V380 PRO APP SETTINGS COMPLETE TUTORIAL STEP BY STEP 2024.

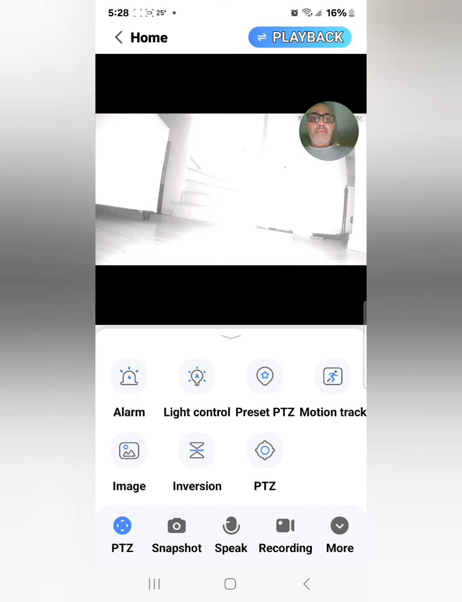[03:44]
so at night time you have a full color night vision pretty cool now I'm going to turn the lights on and the lights going to go off again